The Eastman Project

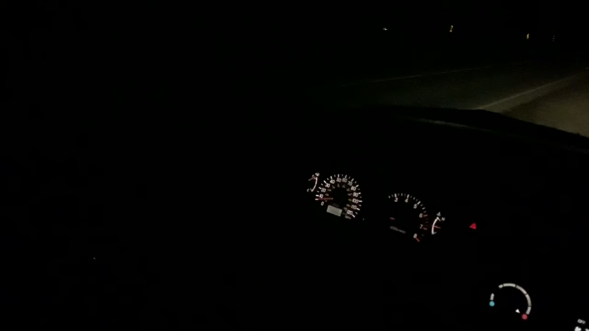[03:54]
Luxuating dash lights can only mean one thing, an electrical problem.